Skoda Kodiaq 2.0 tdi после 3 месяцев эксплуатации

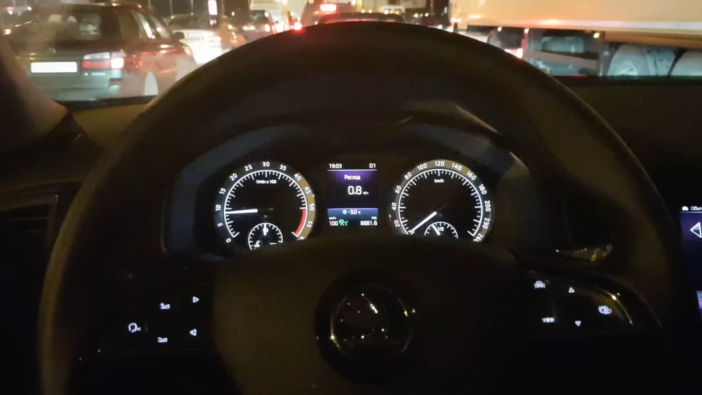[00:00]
В этих отвратительных, немецких, вечерних пробках только остается, что снимать интересное и познавательное видео.
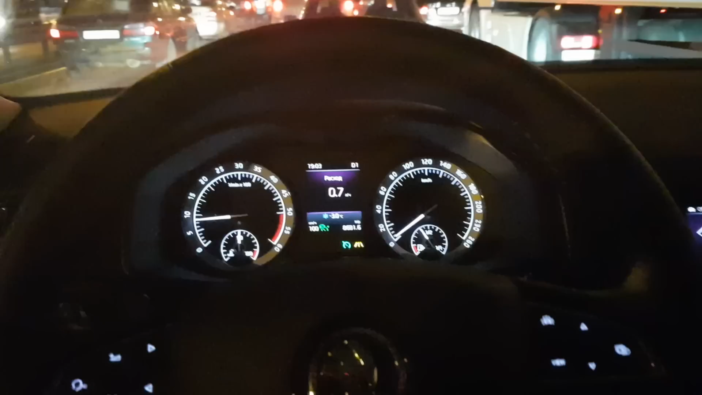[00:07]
Кодиак. Вот Кодиак едет сам. Я не управляю совсем.
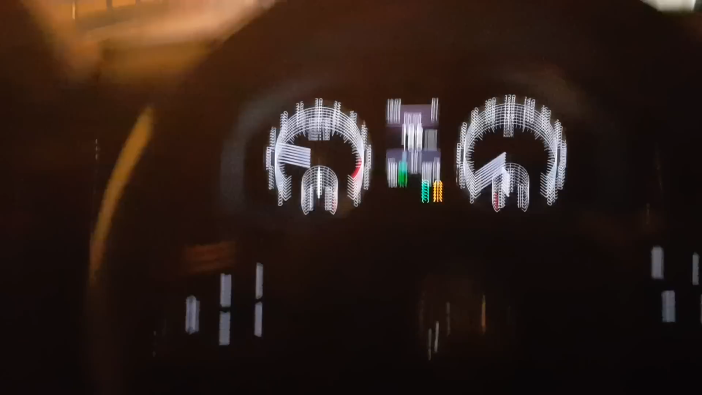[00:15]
Едет, разгоняется, тормозит.
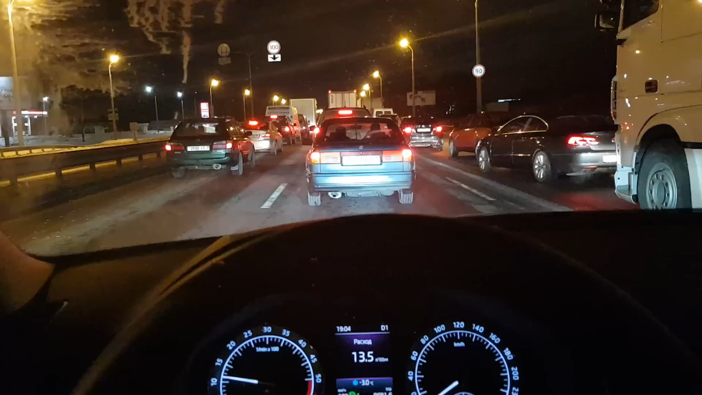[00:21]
И все это благодаря адаптивному круиз-контролю. Если бы компания Volkswagen еще и разрешила нам пользоваться ассистентом движения в пробках,
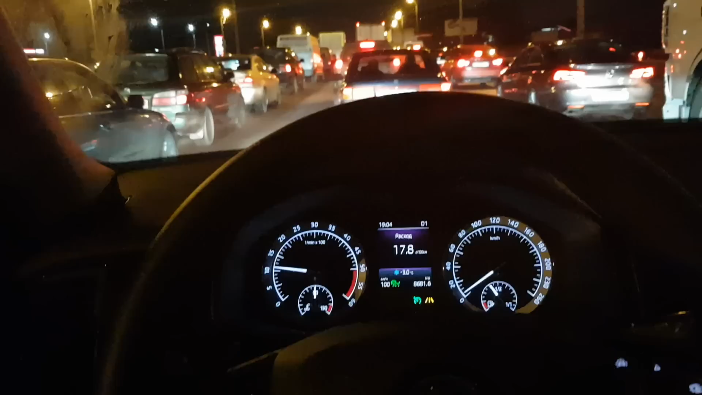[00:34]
за которые было уплачено, то есть это технология, которая позволяет рулить на скоростях меньше 60 км в час, я бы сейчас руль не крутил вообще, наверное, совсем.
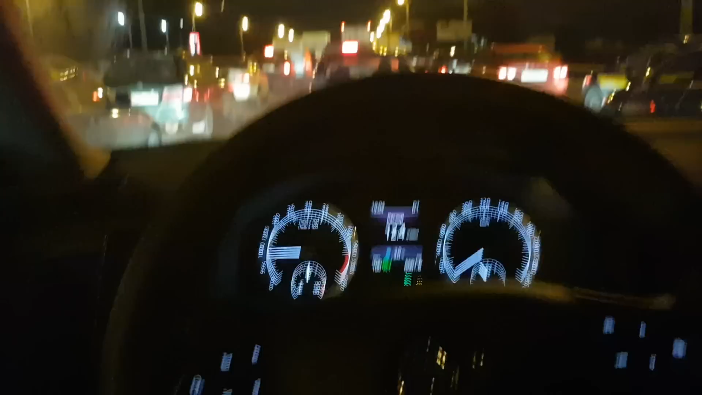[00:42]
Но почему-то для нашего рынка они решили, что слишком жирным, мол, вам будет, наверное, чтобы машина еще и сама двигалась.
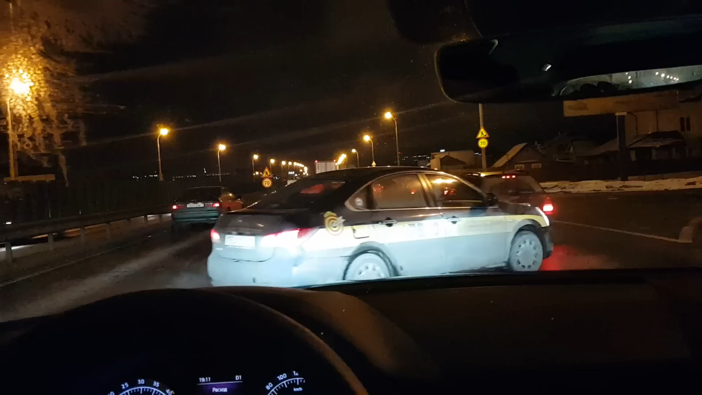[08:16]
О, ничего ж себе маневр. Вот это да. Вот это да. Ну ладно. Все, поехали дальше на круизе. Вот такая штука нам здесь показывает расстояние до впереди идущей машины. Так, покажу? Нет, не покажу.
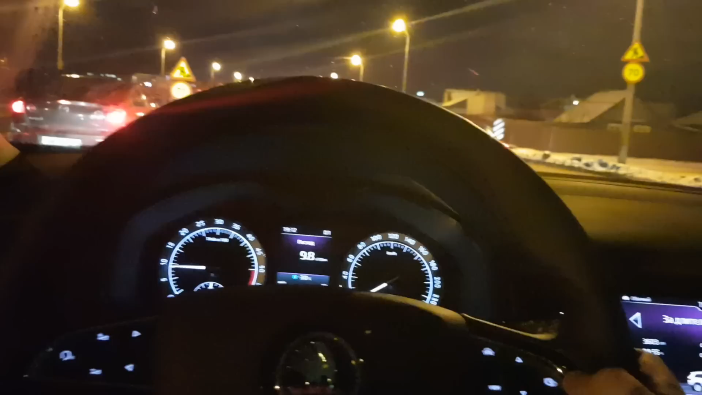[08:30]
Круиз у нас настраивается там как-то... А, вот, ассистенты включаются. И здесь вот прям постоянно показывает инфу, что датчики о машине знают. Можно рычажком левым круиз-контроля указать, что больше нужно, там меньше, расстояние до впереди идущей машины держать. Вот. Поначалу эта штука тоже доставляла, прям как-то неадекватно. То много, то мало держала. Но я съездил на сервис, на первом ТО 0.